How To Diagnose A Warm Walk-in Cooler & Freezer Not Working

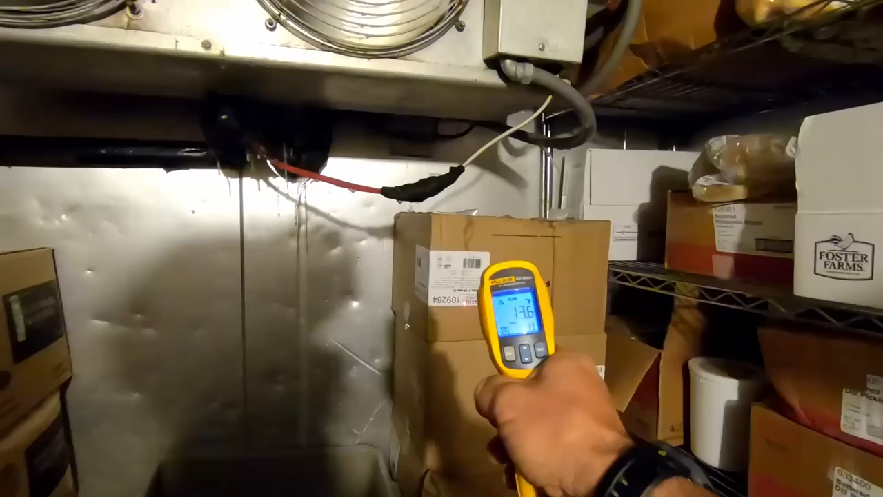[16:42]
about 14 degrees so it's coming down quite a bit